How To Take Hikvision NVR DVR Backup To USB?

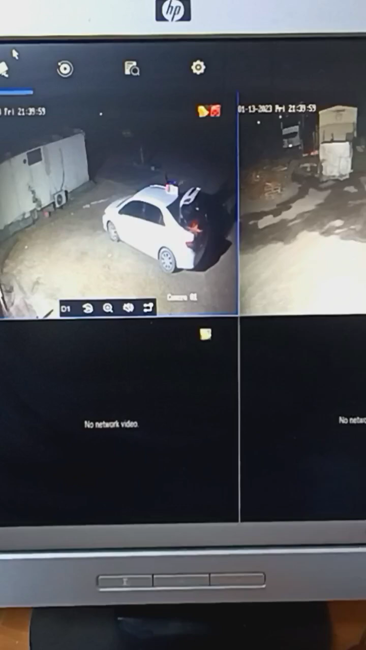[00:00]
To download log just click here on the second button then select the camera